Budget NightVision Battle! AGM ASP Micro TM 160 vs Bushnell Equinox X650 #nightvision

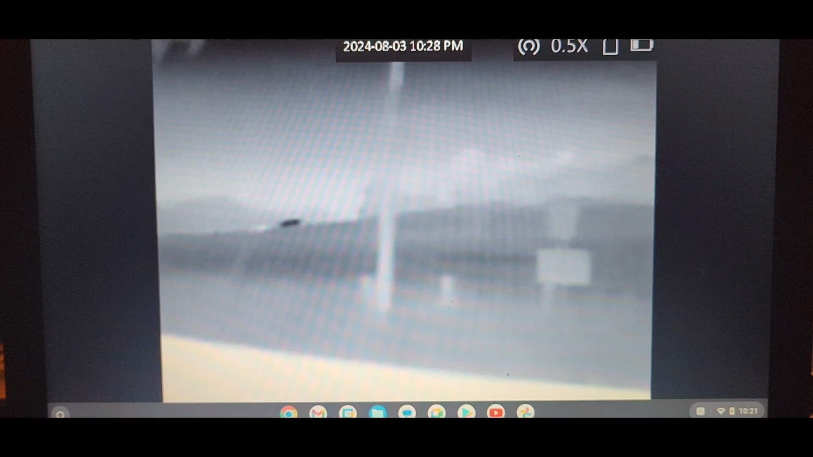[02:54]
But you can just see way, you've got so much more range.
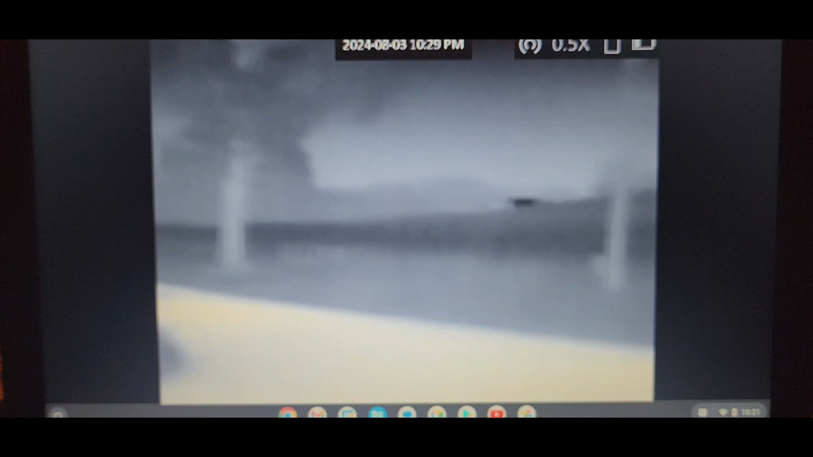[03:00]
And we're going to switch the color palettes up here. There's the cows.
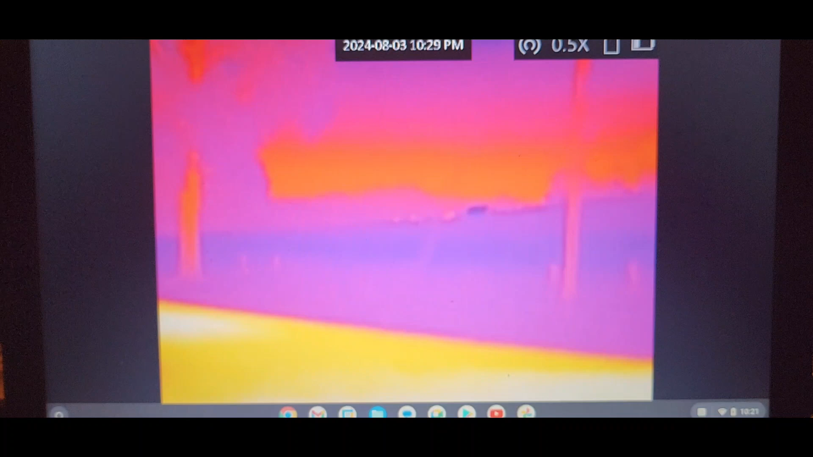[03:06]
They're getting close to 300 yards up there.
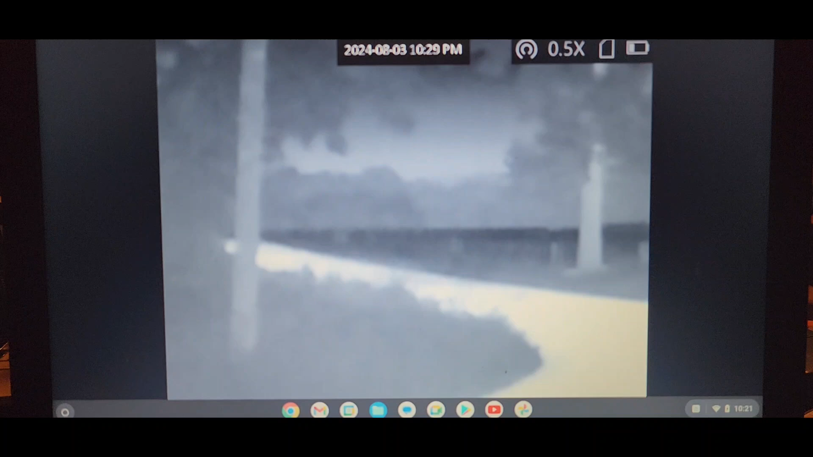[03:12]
But anyway, that's the same image with the AGM 160 Micro. And here we are. There's some barns and outbuildings out here.
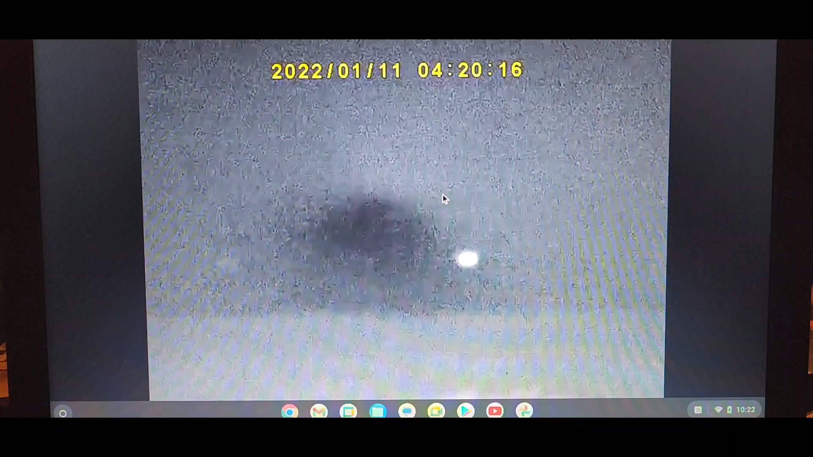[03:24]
Those lights that you see are way over on the highway. The little X650 Bushnell just doesn't reach out far enough. There's some outbuildings out there about 600 yards. I know that because I ranged them with my ATN Binocs.